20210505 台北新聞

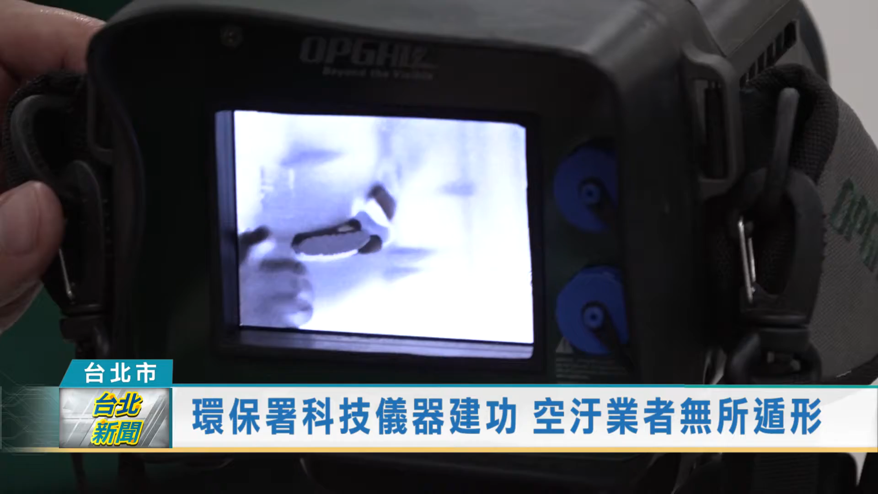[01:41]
当我们怀疑或是说我们认为说这一家是有可能的时候我们必须要进行相关的观察监控除了从我们人员进场以外我们还必须要从外面看看是不是实际上收集这些证据
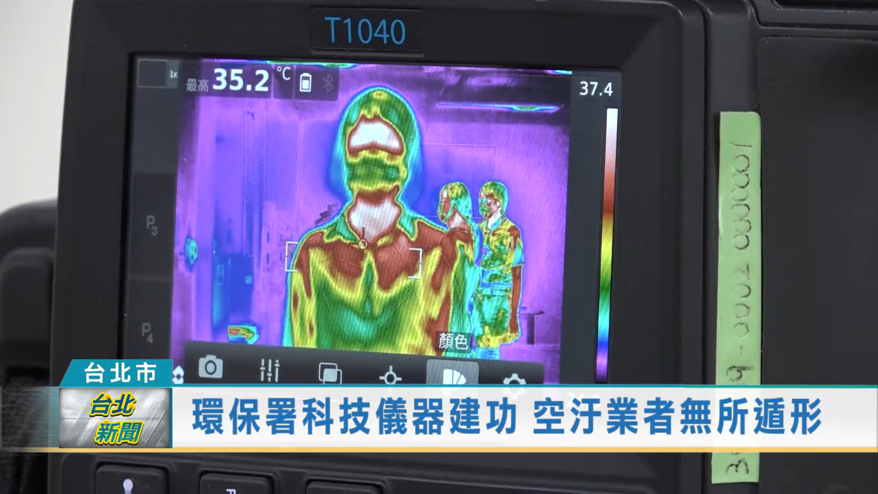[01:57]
On screen: max 35.2°C
那我们就必须要接种这些仪器督察总队利用包括热显像仪红外线气体显像仪以及火焰离子仪器等科技
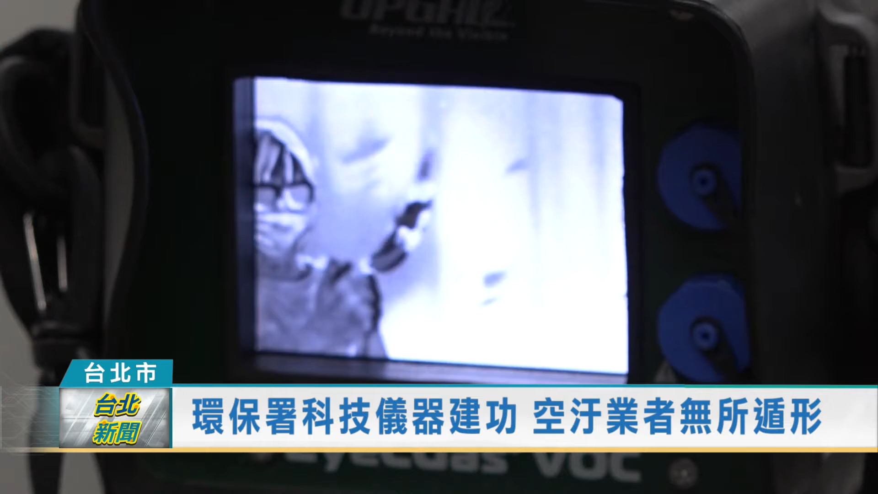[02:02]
经过数个月来侦测偷排气体的证据对违法业者进行裁